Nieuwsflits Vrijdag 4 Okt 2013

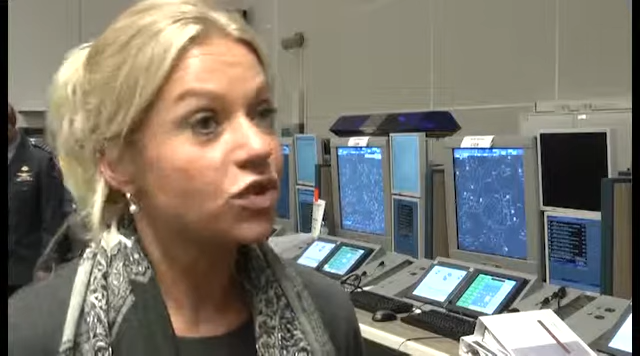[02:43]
We moesten een nieuw systeem in werking stellen omdat het oude systeem simpelweg aan het einde van zijn technische levensduur was gekomen. En ten behoeve van de vliegveiligheid in het belang van ons allemaal hebben we gekozen om het systeem vandaag in de lucht te helpen. En dat is maar goed ook. Wat is er zo nieuw, zo uniek aan dit systeem? Het mooie van dit systeem is dat er meer dan ooit de civiele en de militaire luchtverkeersleiding gaat samenwerken. En dat is ook hard nodig. Want allemaal blokjes in het luchtruim, daar heeft helemaal niemand wat aan.